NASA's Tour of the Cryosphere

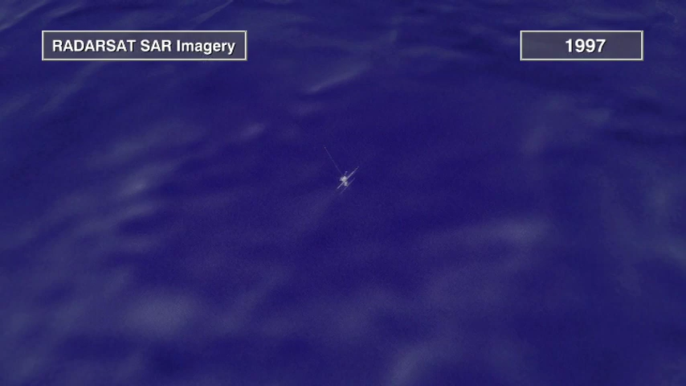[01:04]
the only way for scientists to get into or out of this frozen laboratory. It's so cold here that even small amounts
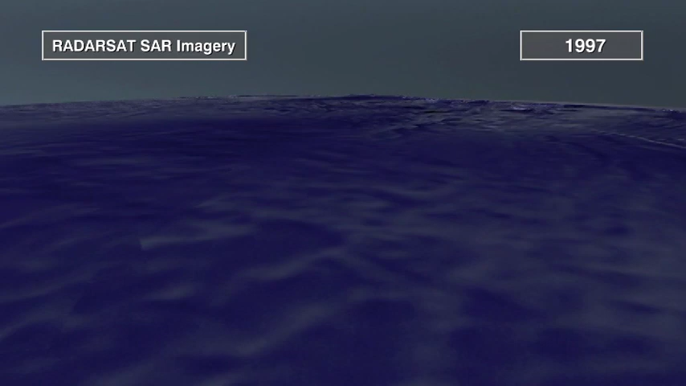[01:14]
of annual snowfall pile up into glacial ice.
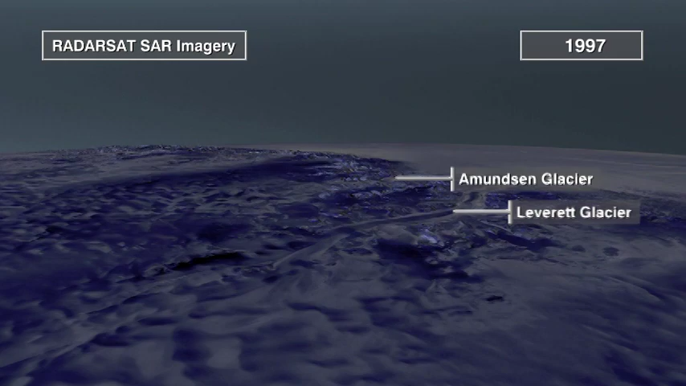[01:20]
Glaciers and ice streams carry ice from the interior of the continent out to the ocean.
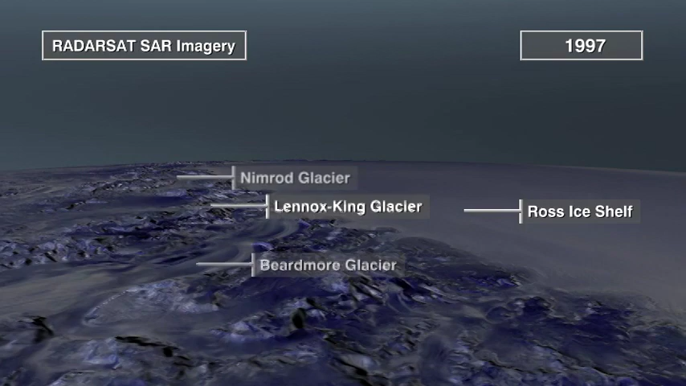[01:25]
At the edges, glaciers often converge into gigantic floating ice shelves.
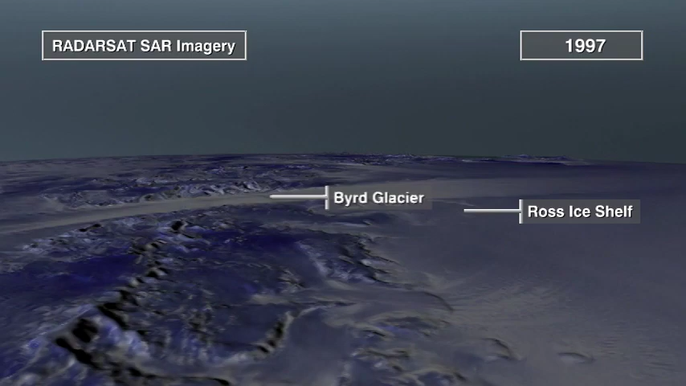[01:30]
The largest of these, the Ross Ice Shelf, is the size of France.